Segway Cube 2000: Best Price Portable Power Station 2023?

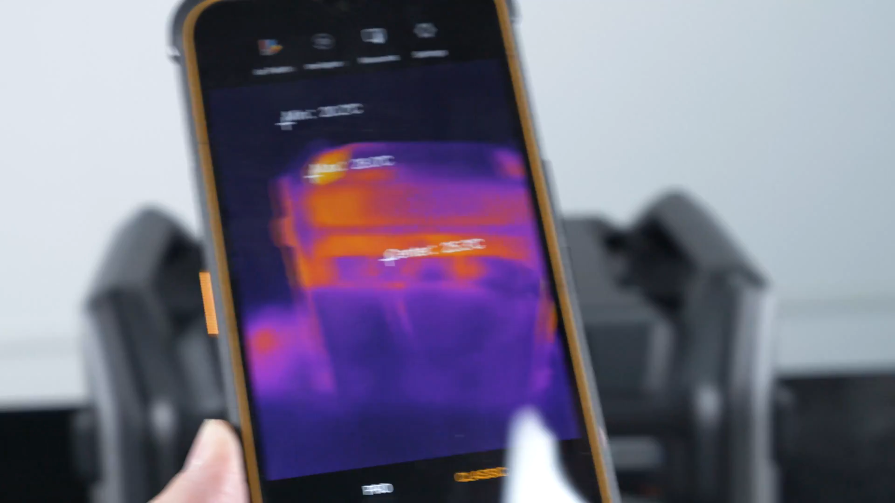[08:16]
Regarding thermal performance, I measure the temperature of the subject to the heavy max loading test, and the maximum temperature I observed was around 28 degrees Celsius, which is quite impressive.
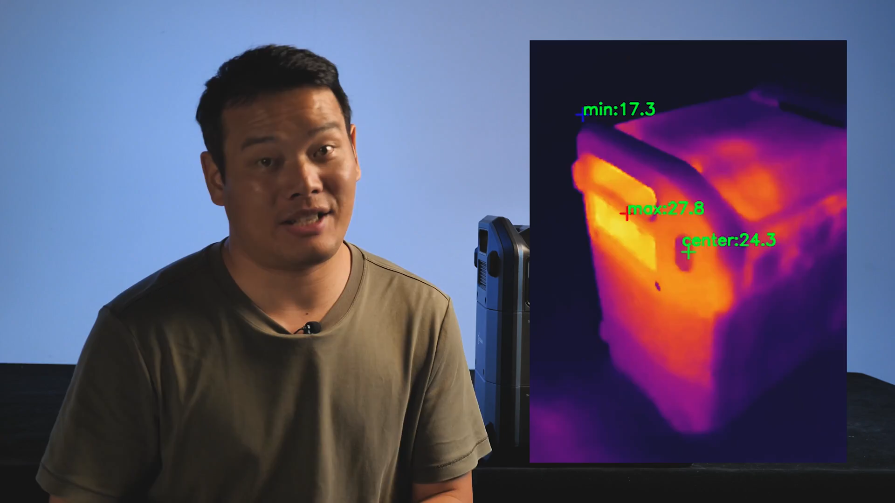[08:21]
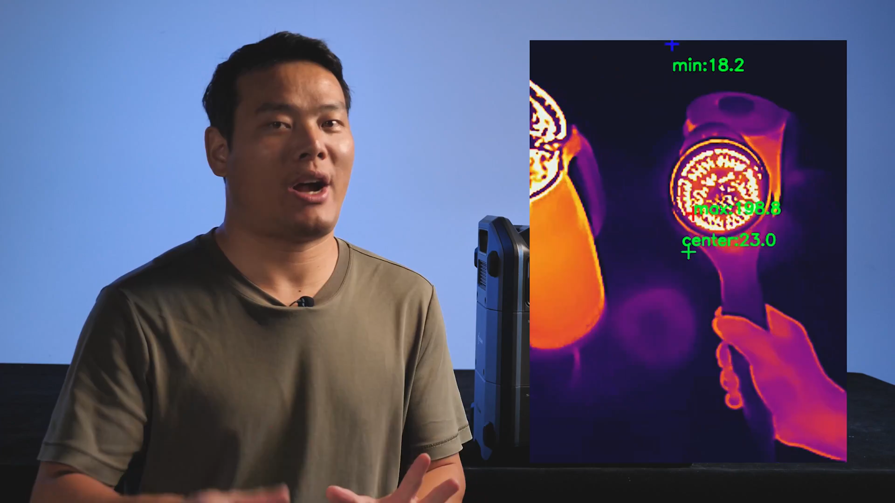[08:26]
To put it into perspective, a hairdryer can reach almost 200 degrees, and boiling water is over 90 degrees.